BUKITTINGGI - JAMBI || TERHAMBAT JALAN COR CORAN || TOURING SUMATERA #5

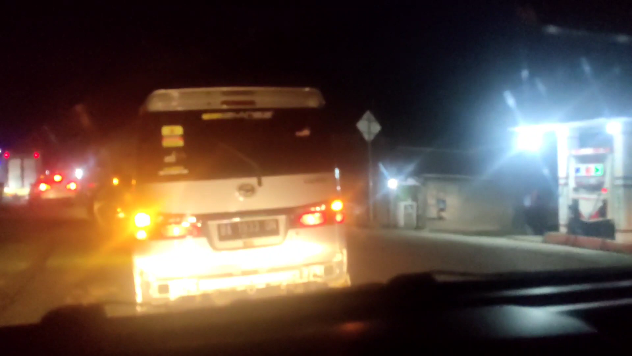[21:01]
pukul 18 lewat 33 menit kita udah masuk di daerah Sungai Rengas ya sahabat
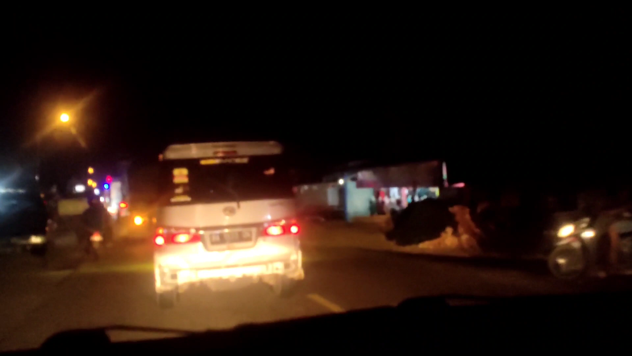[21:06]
YouTube.
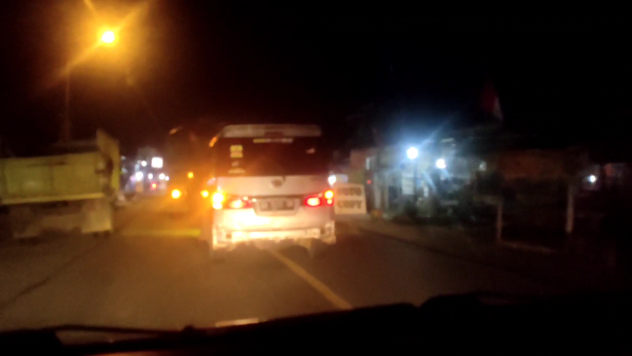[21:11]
Terpantau dari simpang ini tadi apa tebo tadi banyak sekali batu bara yang melintas mengarah ke pelabuhan Karang Duku Jambi.
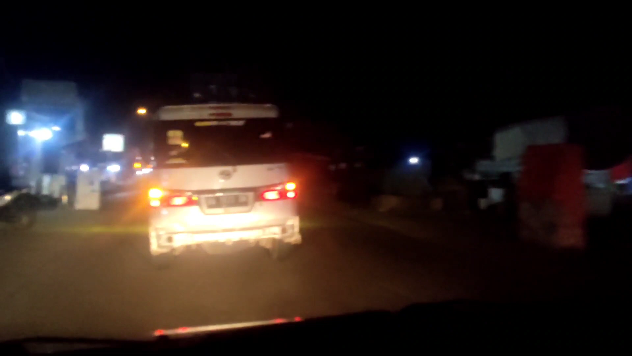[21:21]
Nah, nanti nih pertemuan batu bara antara Kabupaten Tebo ini sama daerah Sarolangun,
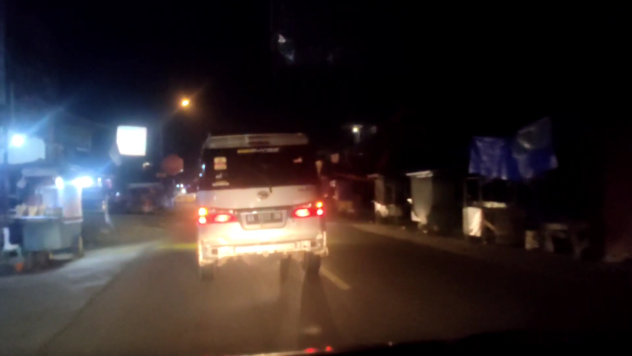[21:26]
Batanghari.
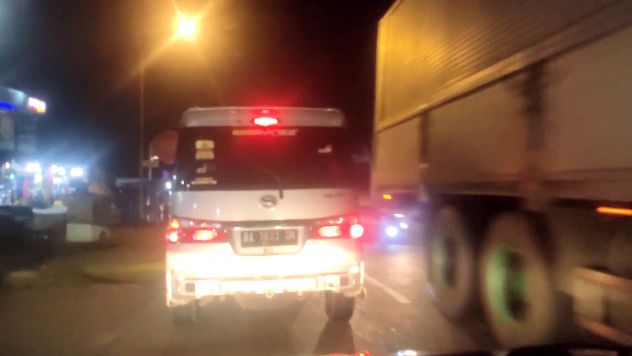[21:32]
Nanti ketemunya tuh di daerah Tembesi, sahabat itu. Jadi kita berpacu sama mobil-mobil batu bara inilah. Jadi ikutin terus touring virtual kita ini ya sahabat YouTube. Semoga sahabat YouTube terhibur dengan touring virtual kita ini.
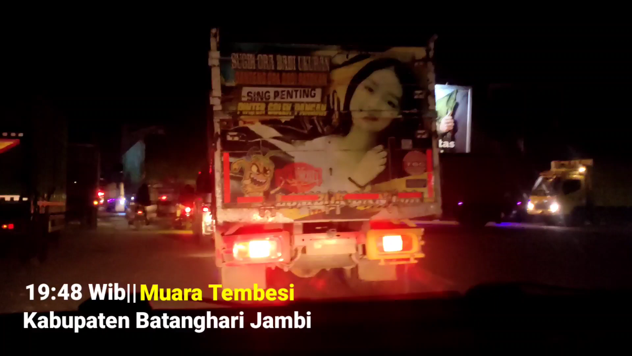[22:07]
Pukul 19.48 kita udah berada di Tembesi.
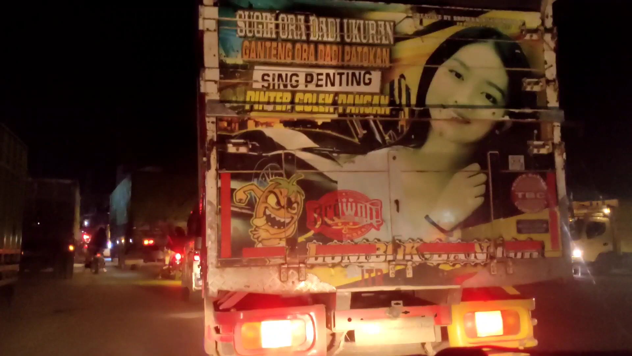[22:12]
Ini pertemuan arus dari Sarolangun dan dari Muara Tebo. Dan sahabat YouTube bisa lihat sendiri kan, sepanjang jalan ini mobil batu bara semua isinya. Karena berhubung tadi kita belum makan, jadi di Tembesi ini kita akan istirahat makan dulu ya sahabat YouTube. Nanti baru kita lanjutkan kembali perjalanannya menuju ke Kota Jambi.
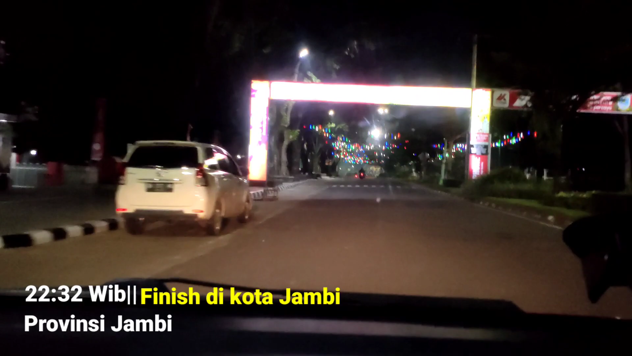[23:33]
22.32 menit dan kami baru saja sampai di Kota Jambi.
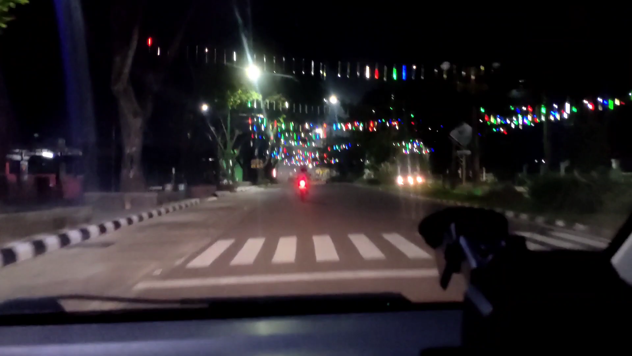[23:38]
Sekarang ini udah berada di Tugu Keris Kinjai.